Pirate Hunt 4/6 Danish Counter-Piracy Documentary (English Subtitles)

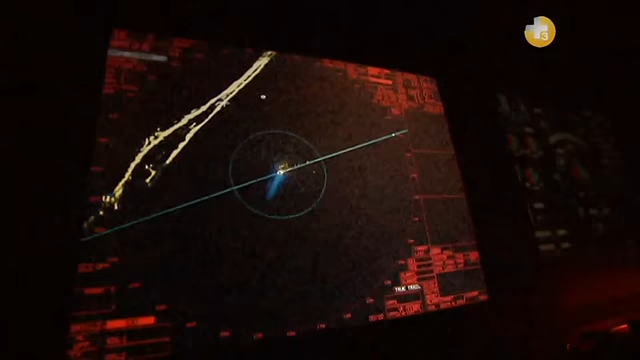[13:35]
Det viser sig, at vagtholdet har opdaget et mistænkeligt skib på radaren.
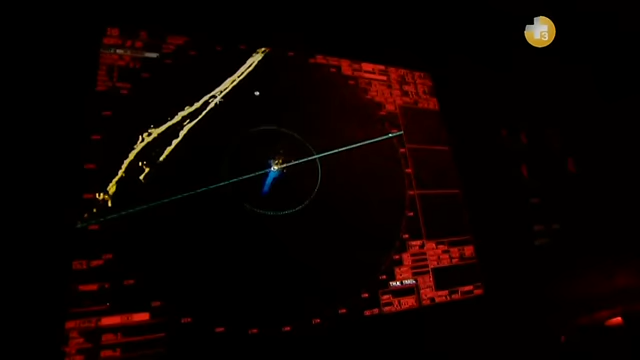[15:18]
Absalon har opdaget en mistænkelig båd, der nu ligger klods op af krigsskibet.
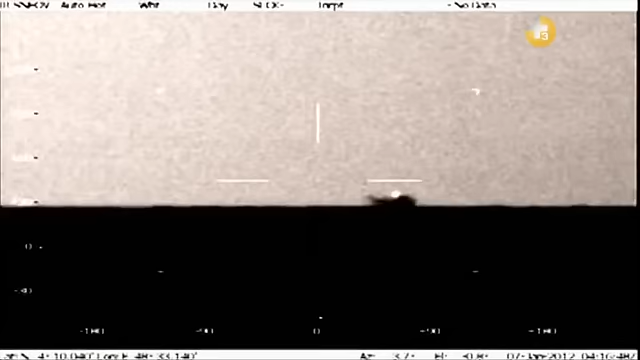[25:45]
Et af de moderskibe, som vi har ligget og holdt øje med,